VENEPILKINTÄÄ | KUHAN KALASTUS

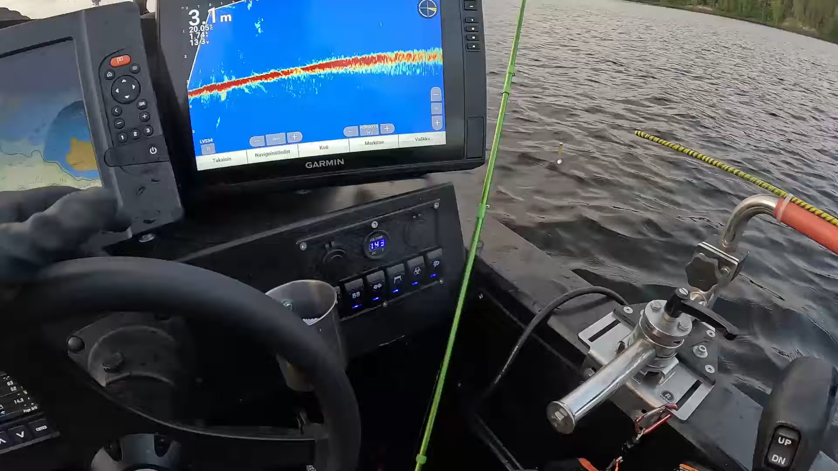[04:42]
4-6 metriäkin on ollut viimeksi 5-6 metriä alussa, tai 5 metriä alussa. Hyvä syvyys nyt näkee olevan vahamataalammassa. Niin tuota, kun mä näen semmosien niepukoitte kautta lippoja hyllyjempiähän sitten sitä aahointa ehtimään. Kuhan nyt tuolta kun hieronkolaillaan tuossa ensin joku. Sen, että kerkisin saannan, niin tuli aahonparvi vastaan.